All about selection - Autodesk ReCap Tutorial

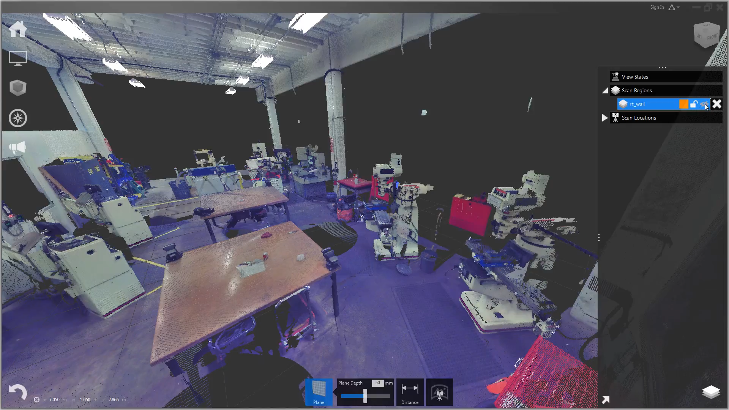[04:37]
So this is really handy, you can see already.
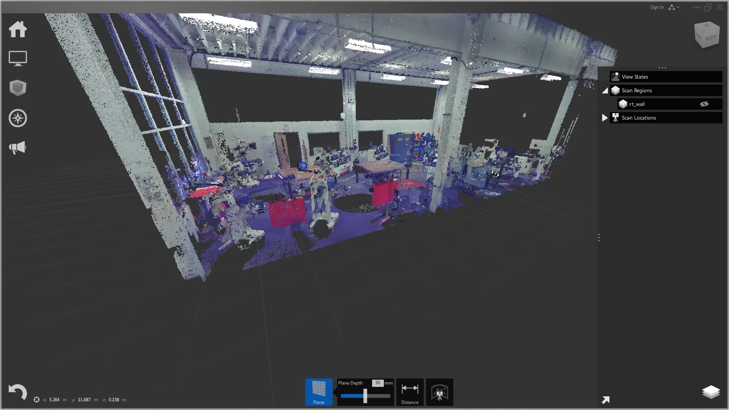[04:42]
Just by being able to turn off that wall we can see inside very easily.
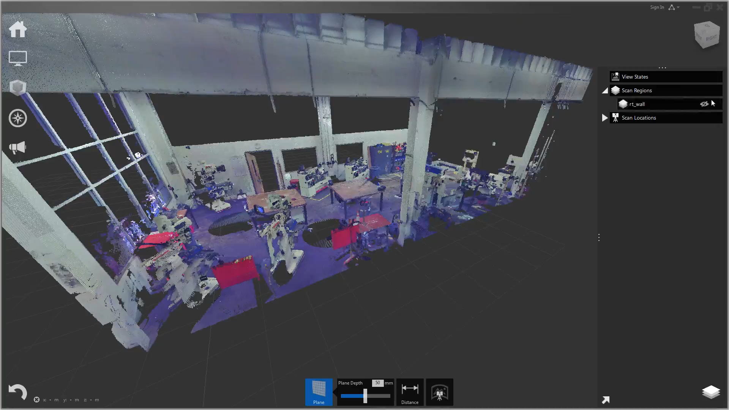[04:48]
So let's go ahead and make a few more regions.
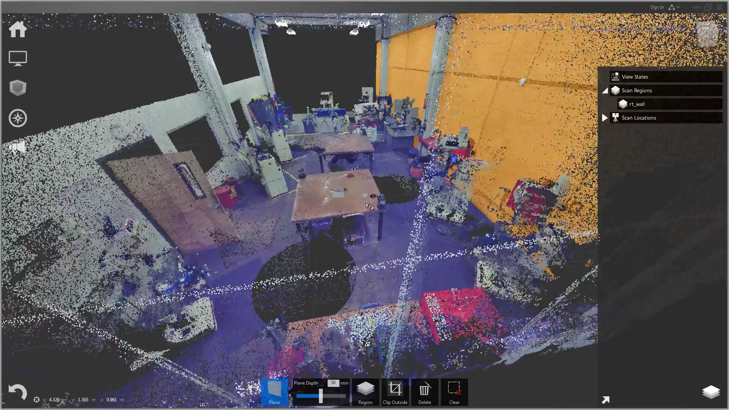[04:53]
We just want to get the main walls and floor into their own regions.
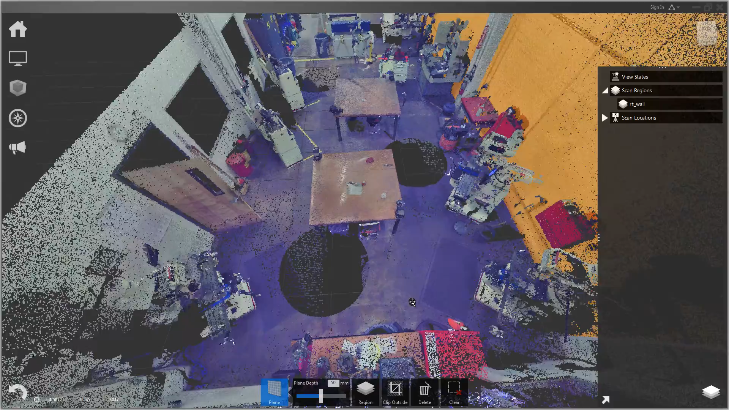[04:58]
So what I like to do as I'm trying to separate a scene like this is as I assign something I go ahead and turn it off.
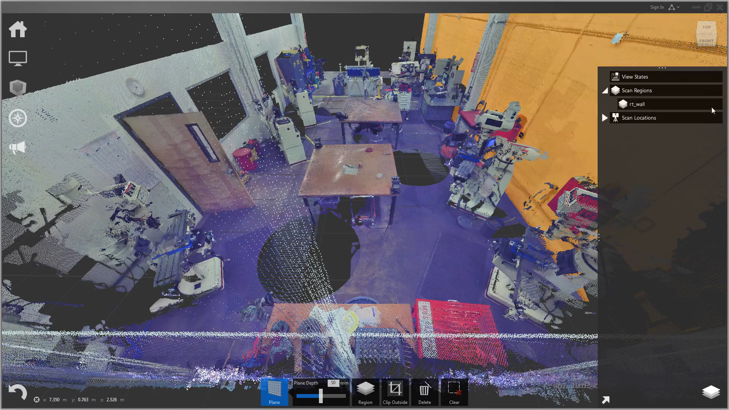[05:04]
Or alternatively lock the region.
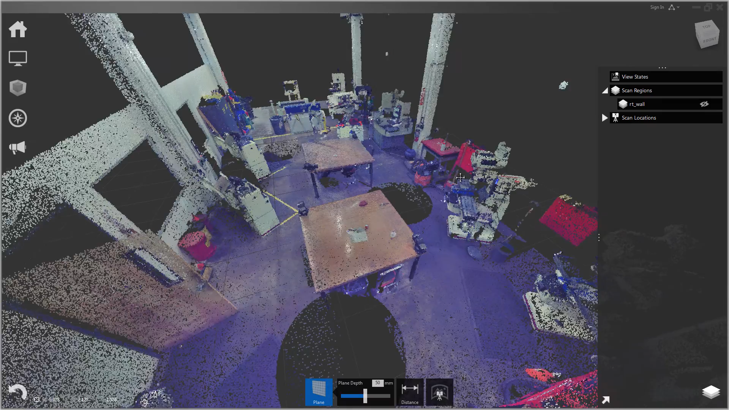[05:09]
One other thing I should point out is if you have a couple extra pieces that you want to add to that region you just made. It's pretty easy. So we have these couple outlets that were on the wall. Let's go back to the rectangular selection window. You can also select escape to do this. Hold shift to multi select. So I have these two little junction boxes. And I'm just going to go to region at the bottom and then click the existing right wall.
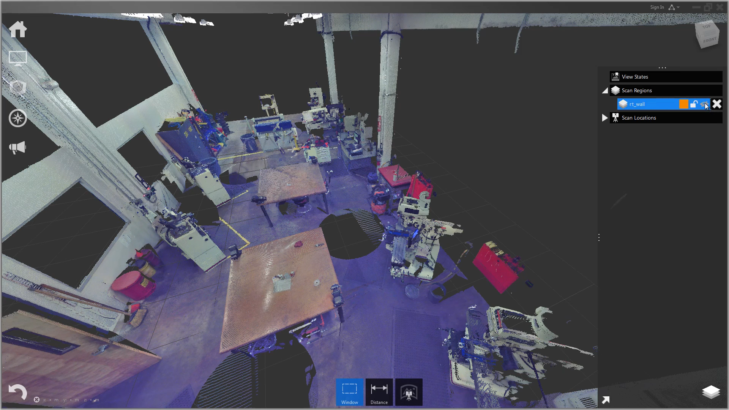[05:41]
And it will assign those points to that region. So now they're included with that. Okay, so let's go ahead and do the floor next.
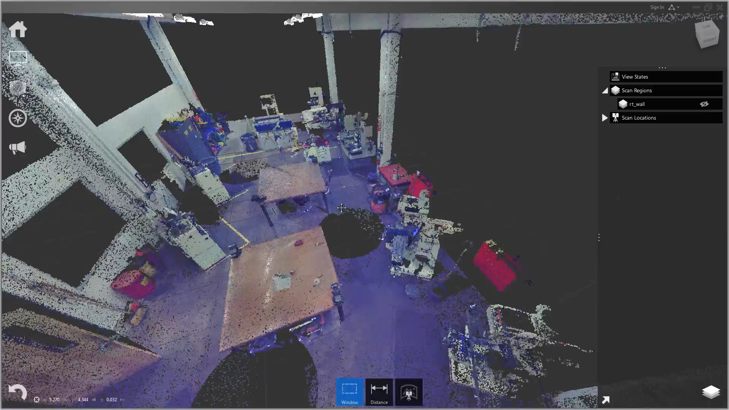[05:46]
So for the floor we'll do the same thing. We'll go back to the plane tool. And I'll just select several points that are on the floor. Spread out. That's plenty.
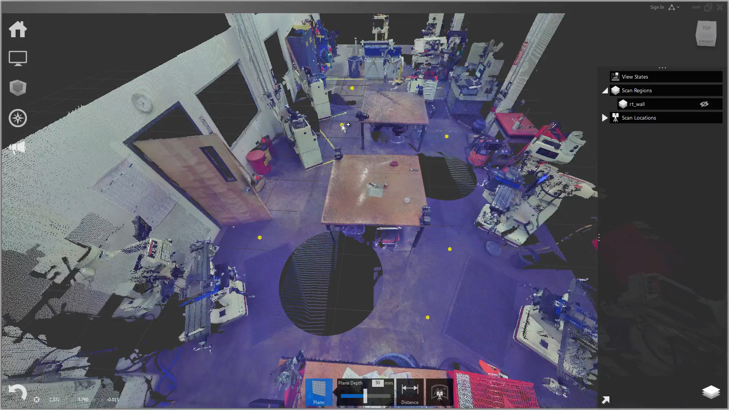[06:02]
And hit enter. And you can see again it's done a pretty good job of selecting all the points on that floor.
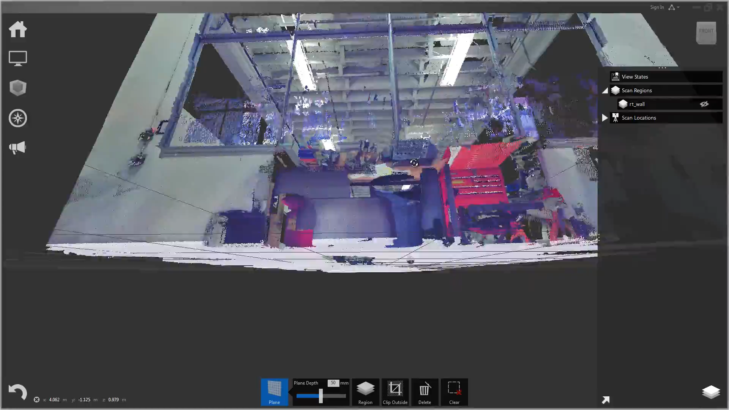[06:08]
And we'll make a new region called floor.
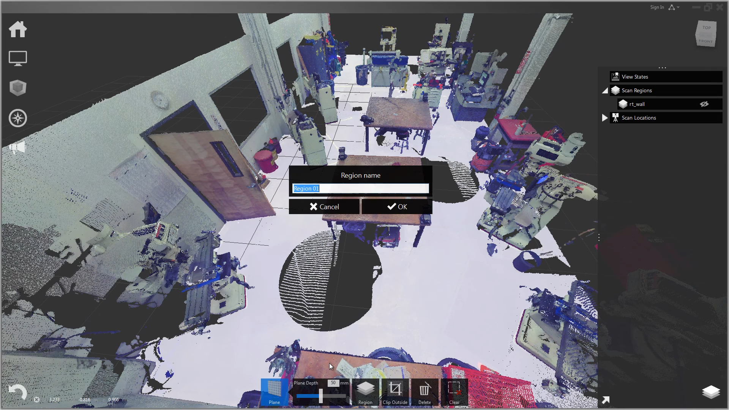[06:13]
Okay. And again I'll turn that off.
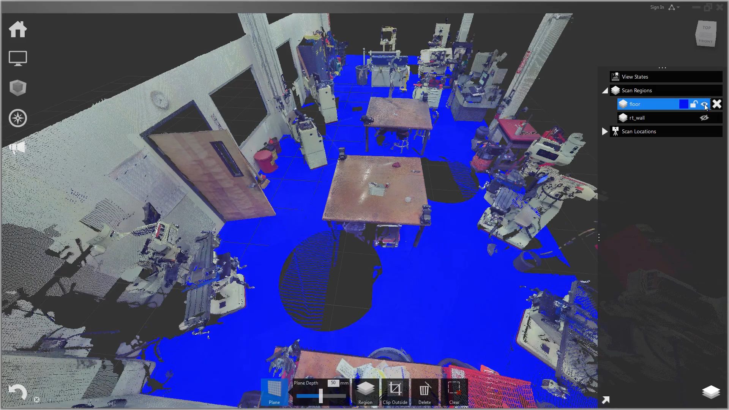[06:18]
And we'll do the same thing with this right left wall. So let me select a bunch of points. And we'll make a new region called left wall. Okay.
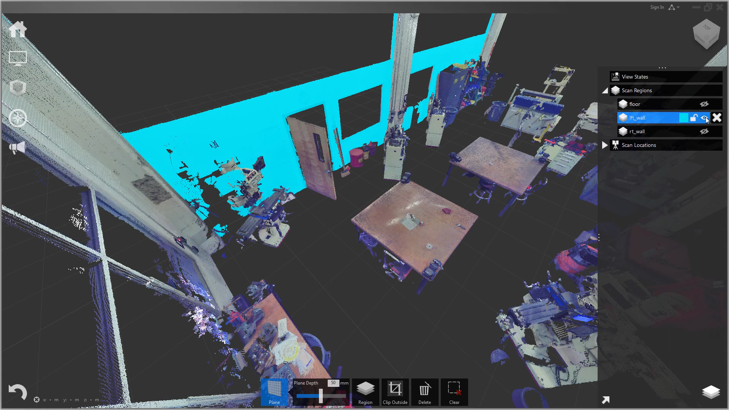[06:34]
So to select the front what I want to do is I want to go into orthographic top view mode and just draw a rectangular fence around this whole front.
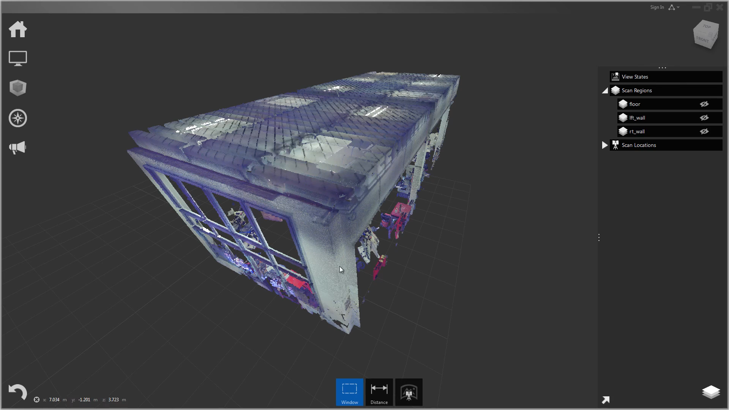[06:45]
So to do that I'm going to go into display and then under the UI elements menu.
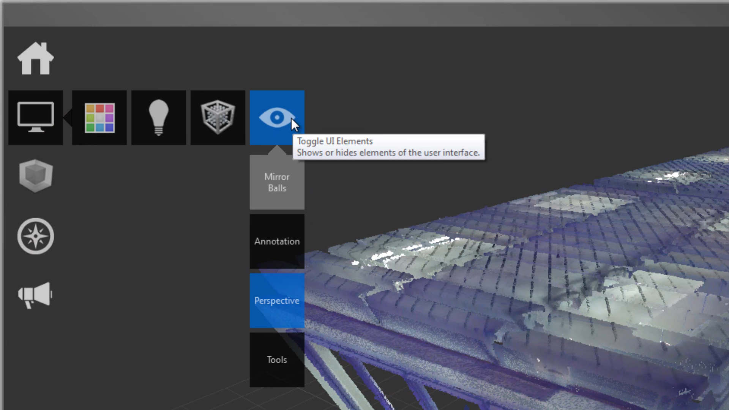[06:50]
If I turn off perspective you'll see the camera goes into orthographic mode.
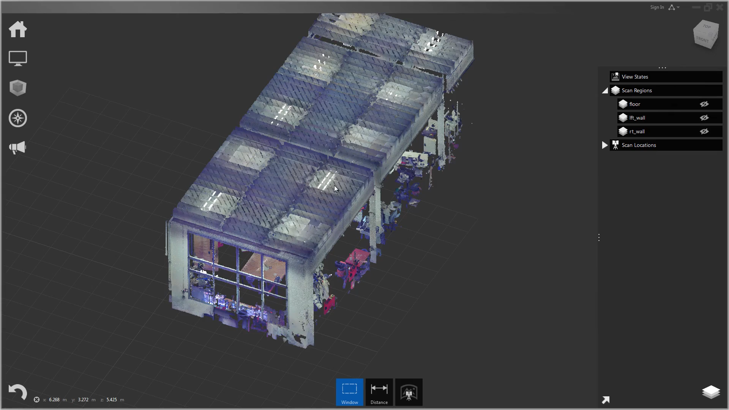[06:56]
And up in the right hand corner I have this cube and I can just click the top of the cube.
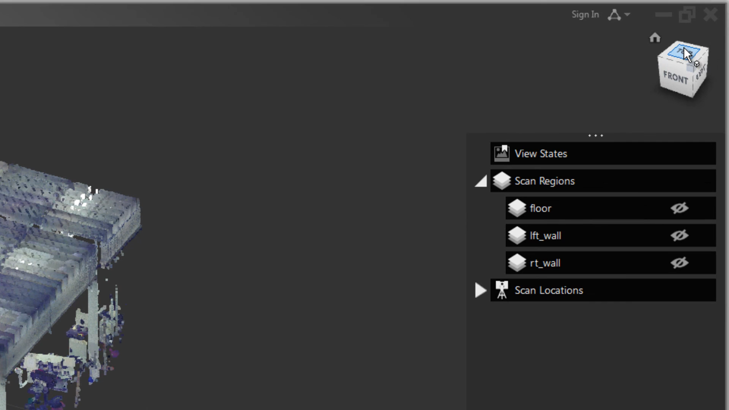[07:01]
And that puts me into top view ortho mode.
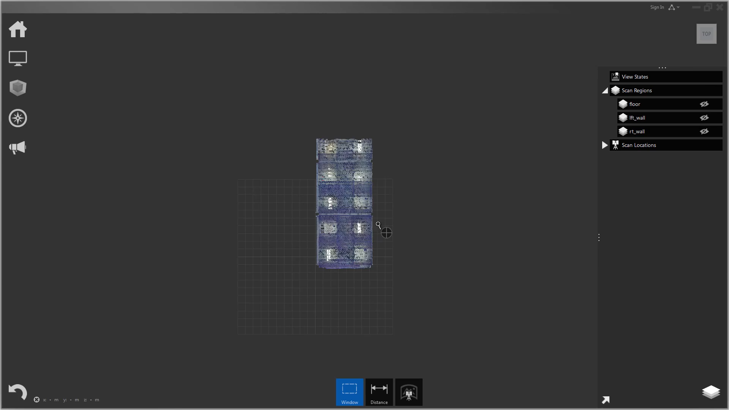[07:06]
So now I can just draw a fence with the rectangular window right around the entire front of the of the tech shop like so.
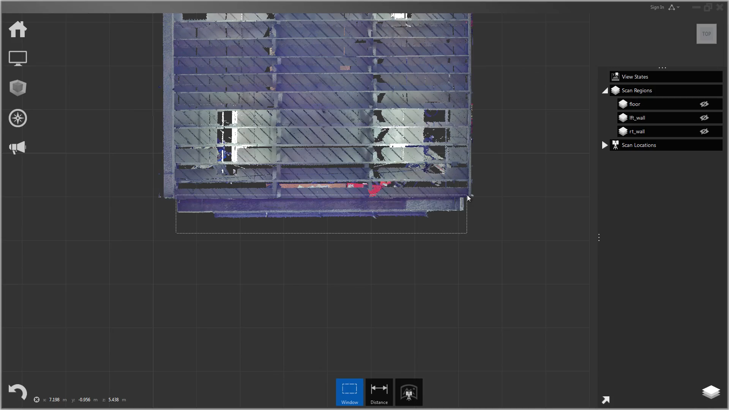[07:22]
And you can see I've selected the entire front
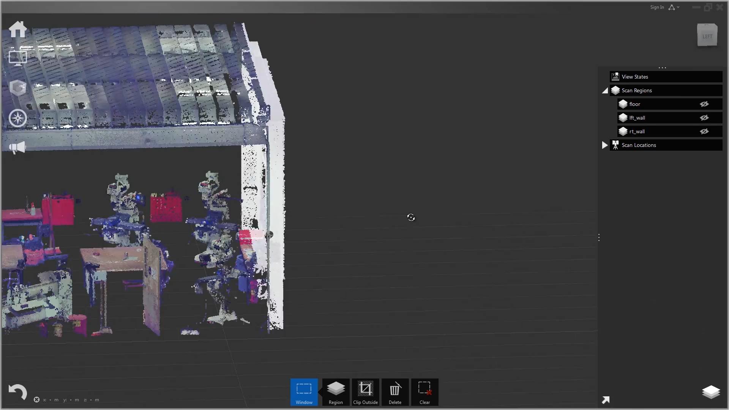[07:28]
and I can put that all in its own region called front wall.
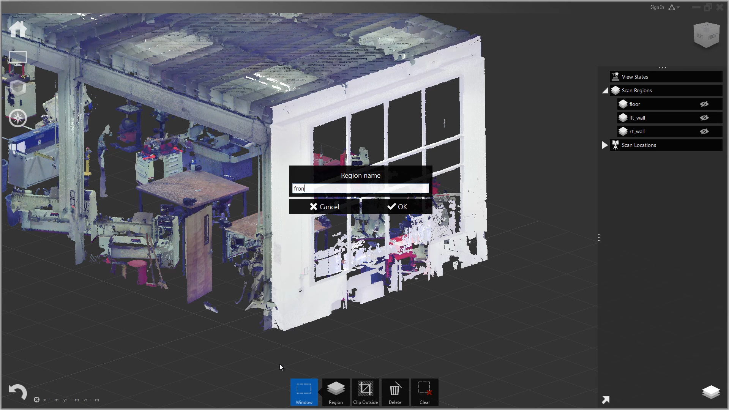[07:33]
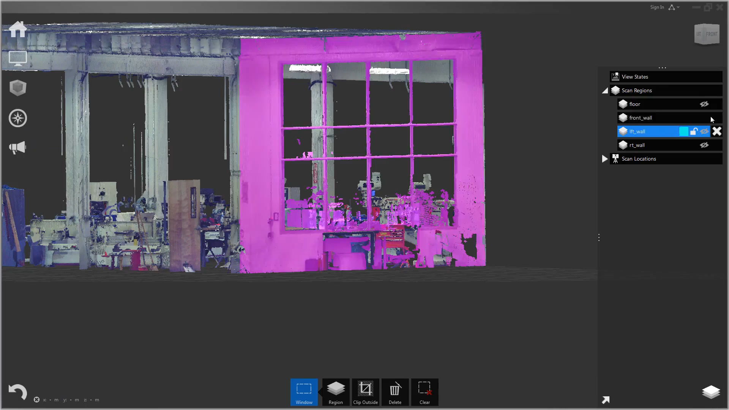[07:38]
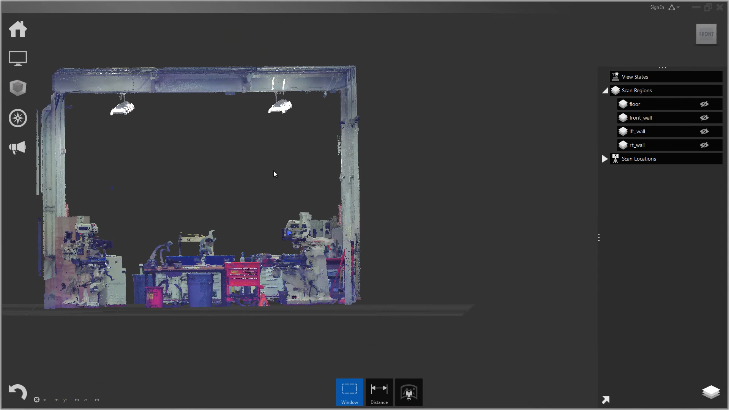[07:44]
So and then I'll do the same thing with the top. So I'll go to front view.
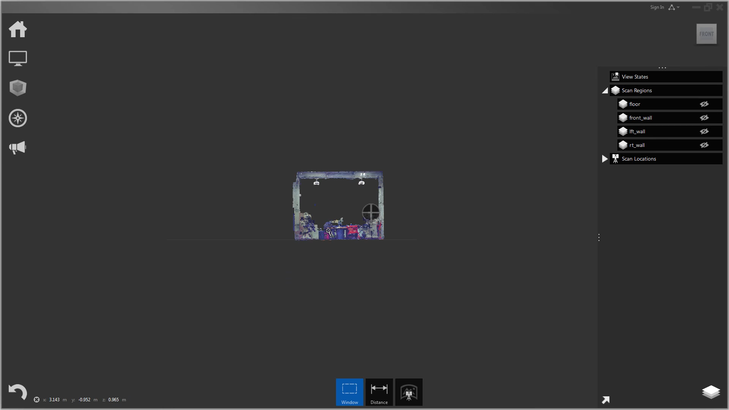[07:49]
And I want to put the whole ceiling into its own layer. So let's go ahead and grab that.
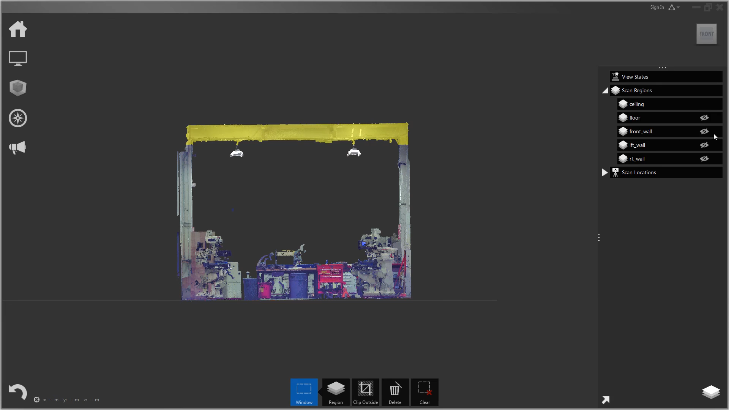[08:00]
I'll go ahead and put the lights in their own region.
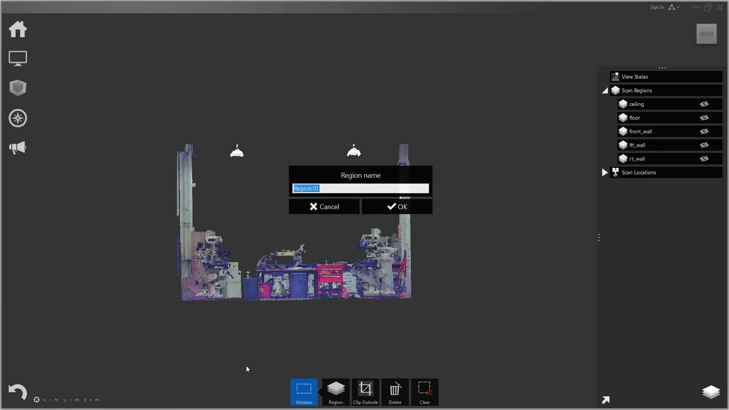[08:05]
And it's up to you of course how much you want to split the scene up.
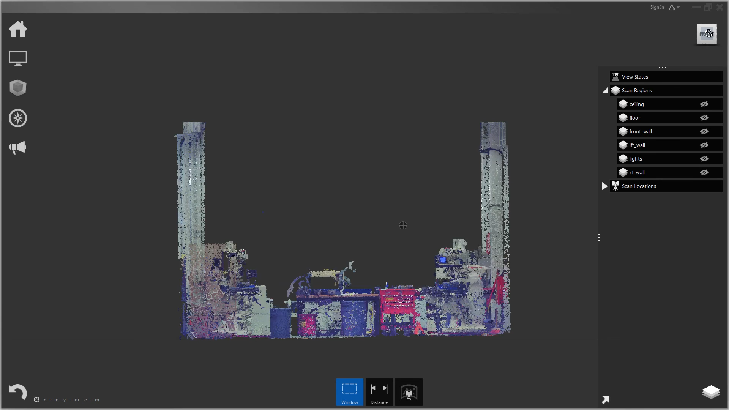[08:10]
Let's go ahead and put the these beams into their own layer.
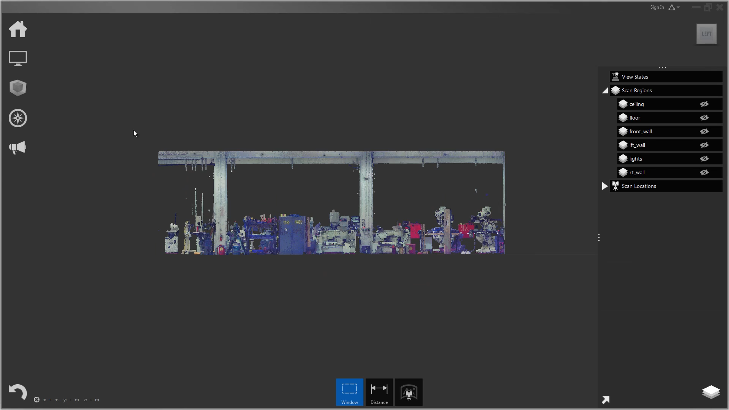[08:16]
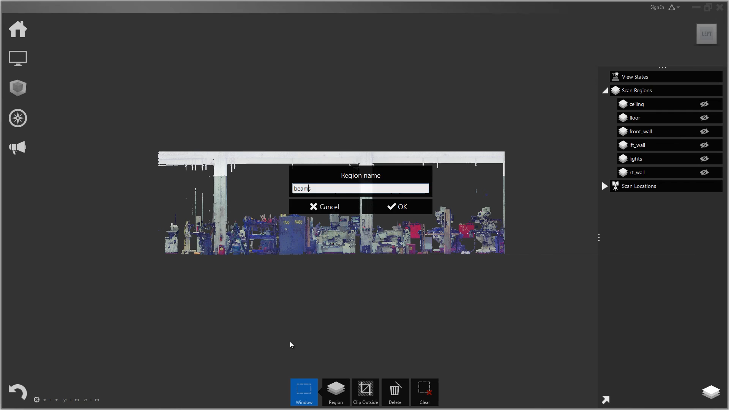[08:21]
So another option with scan regions if you would like to further organize your scene is you can actually create groups of scan regions. So to do that what we can do is just drag one region on top of another.